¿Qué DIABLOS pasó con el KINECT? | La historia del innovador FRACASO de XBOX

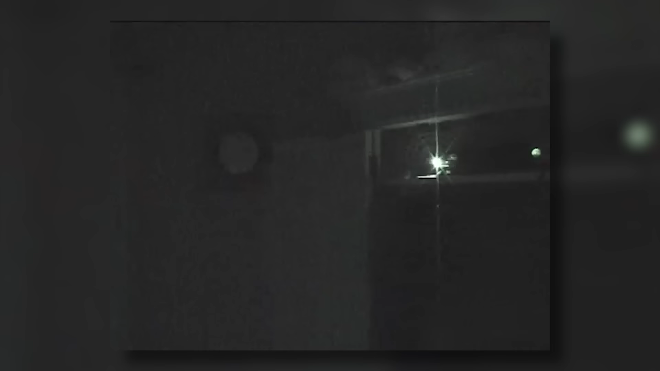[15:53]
Pero ¿cómo se componía? Primero la luz infrarroja se encarga de reconocer el cuerpo del jugador,
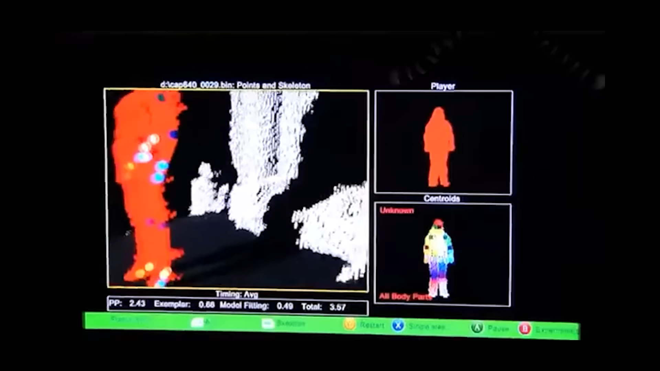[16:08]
la cual la cámara RGB se encargaba de reconocer desde una cabeza, piernas, cadera, etc.
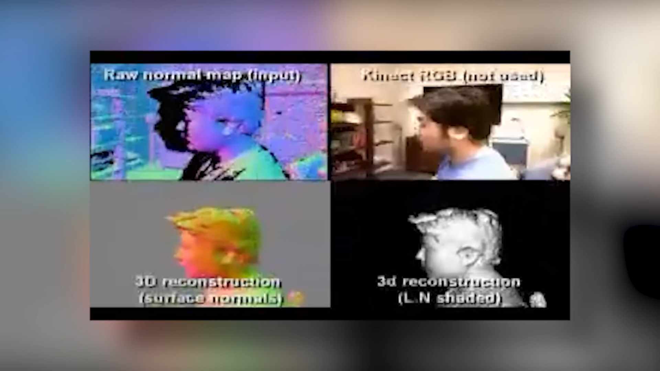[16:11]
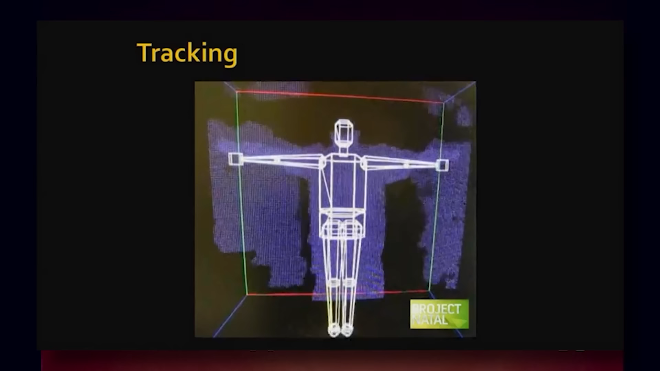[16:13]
Esta imagen primero se procesa como lo que se conoce como un block man, esta especie de humano hecho de cajas y líneas,
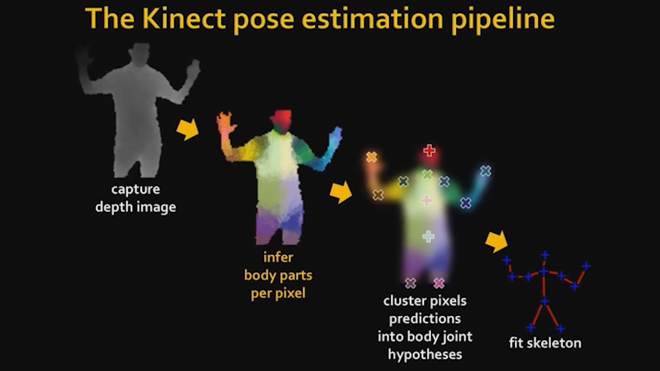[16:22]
y al final se hacía un esqueleto de 48 partes,